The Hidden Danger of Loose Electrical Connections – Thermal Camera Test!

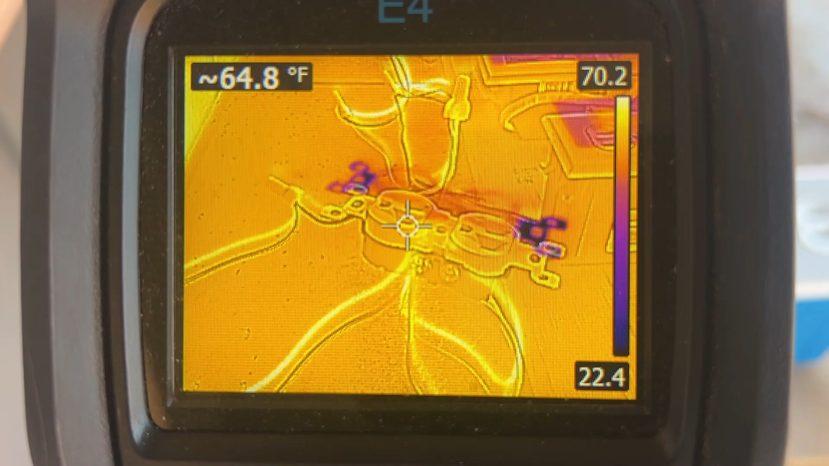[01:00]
On screen: spot 64.8°F
You can see it's around 67, 68 degrees. That's about the temperature it is outside where I am. So there's basically no temperature rise when you've got a tight connection.
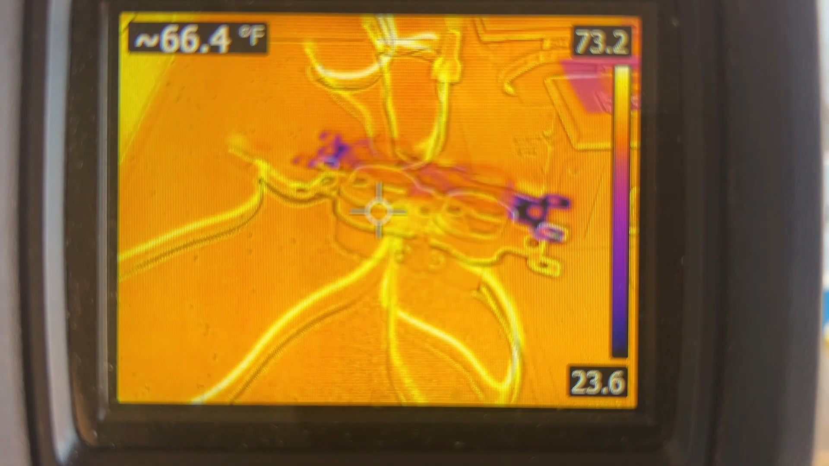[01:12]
Okay, so I've turned the power off. Let's loosen this screw maybe a little bit more.
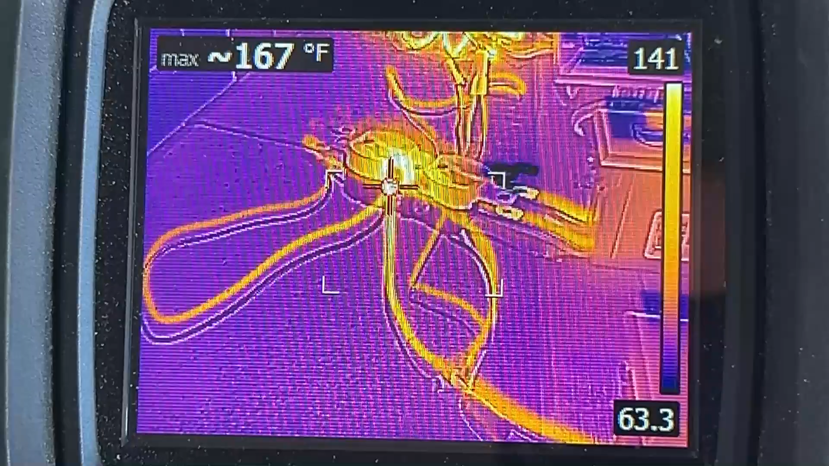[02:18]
On screen: max 167°F
168, 169 degrees, up to 170 degrees. So this loose connection is raising the temperature a full 100 degrees. That may not seem like a lot, but let's say you've got a loose connection somewhere up in the attic
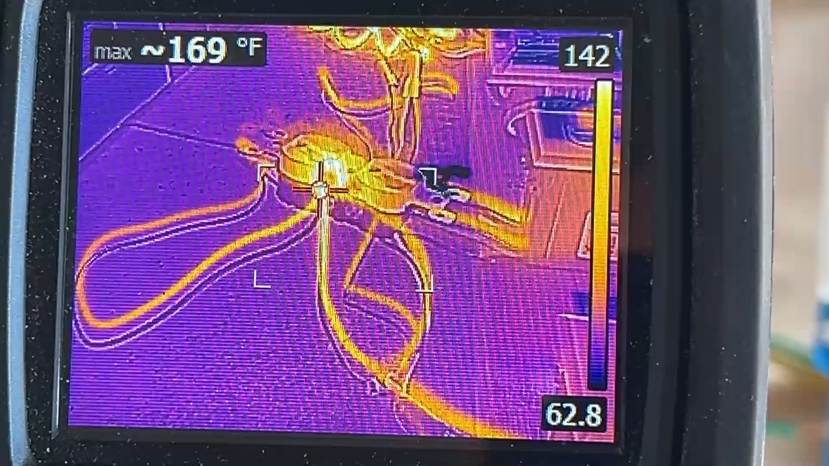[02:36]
On screen: max 169°F
on a hot summer day where the attic's already at 150 degrees or so.
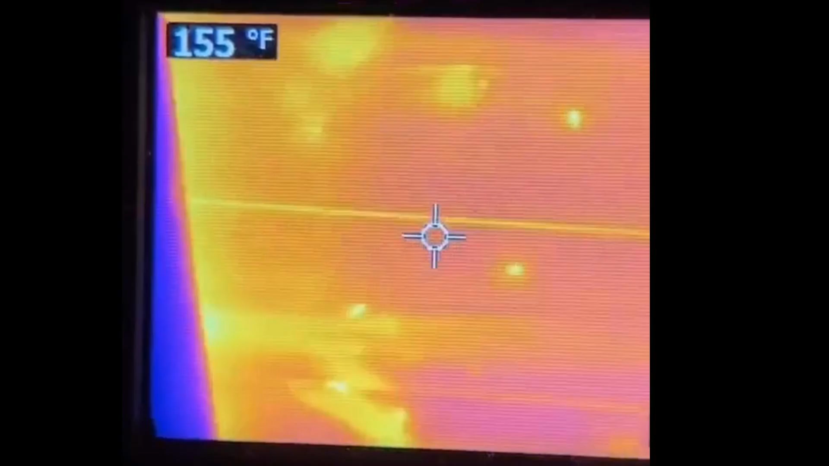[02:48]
On screen: spot 155°F
So these loose connections can definitely be dangerous.
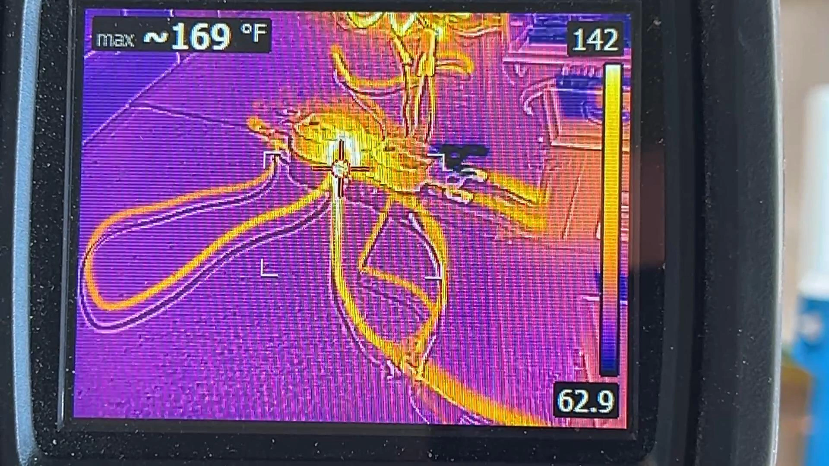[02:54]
On screen: max 169°F
Okay, so now let's look at this wire nut here. Right now the connection is tight.
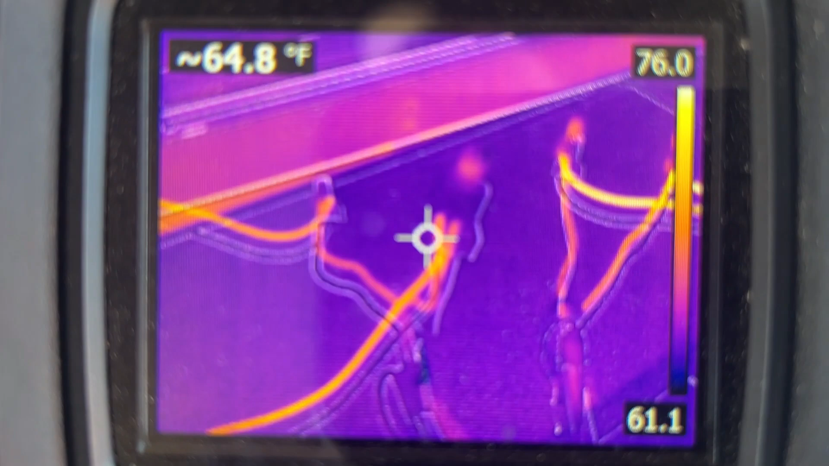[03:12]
On screen: spot 64.8°F
68, 69, 70 degrees, same as the outside temperature. So essentially no temperature rise at all.
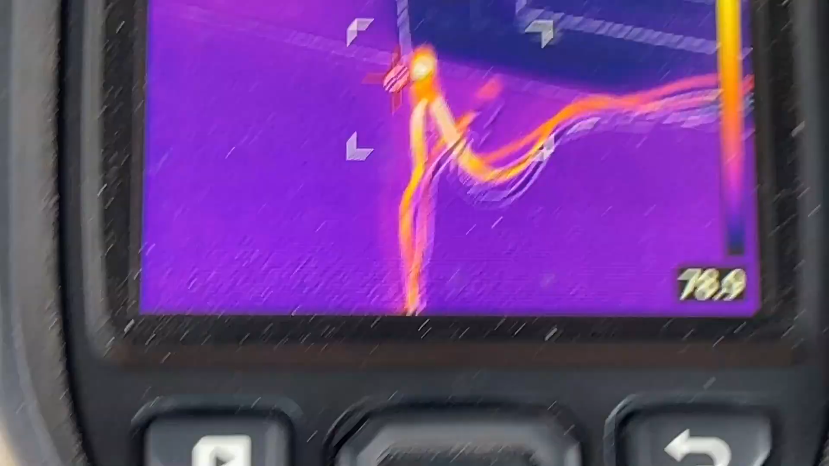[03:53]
104, 105, 106, up to 110 degrees.
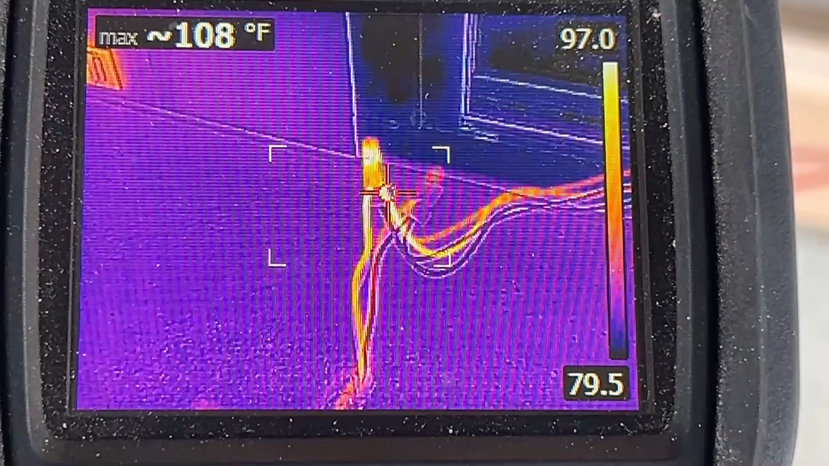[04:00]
So it's not as dramatic as the loose connection on the receptacle, but we're still getting about a 40 degree temperature rise.
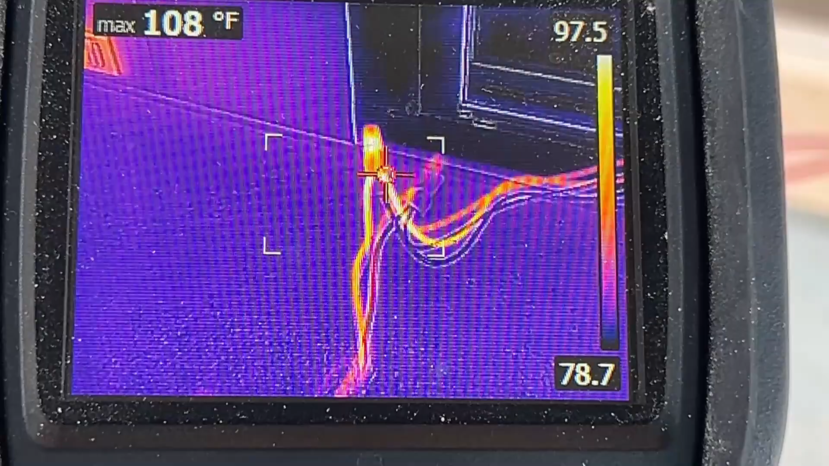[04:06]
On screen: max 108°F
But as I've already mentioned, most of the wiring in our homes is in walls or it's up in the attic.